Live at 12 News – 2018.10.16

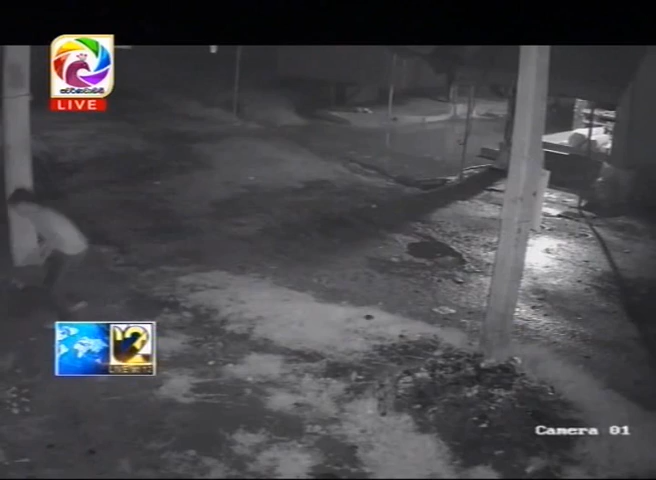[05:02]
ඊයේ රාත්‍රී 9:30ට පමණ වෙළඳ සැල්වලට පැමිණ ඒවාට ඇතුළු වීමට උත්සාහ දරන්නේ කුඩා දරුවන් දෙදෙනෙක්.
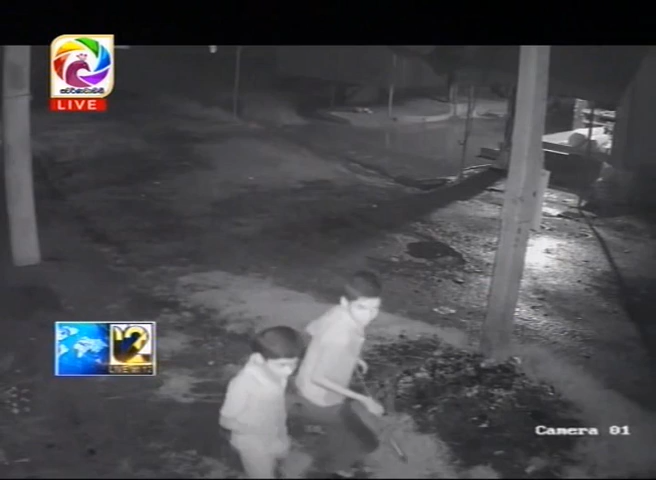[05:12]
දීර්ඝ වේලාවක් උත්සාහ කිරීමෙන් අනතුරුව ඔවුන් එක් වෙළඳ සැලකට ඇතුළු වන අයුරු මෙහි දැක ගන්නට ලැබෙනවා. මෙම දරුවන් එම වෙළඳ සැලේ තිබූ රුපියල් 2500ක් සහ ගිනිපෙට්ටි තොගයක් සොරාගෙන ඇති බවයි වෙළඳ සැලේ හිමිකරු පැවසුවේ.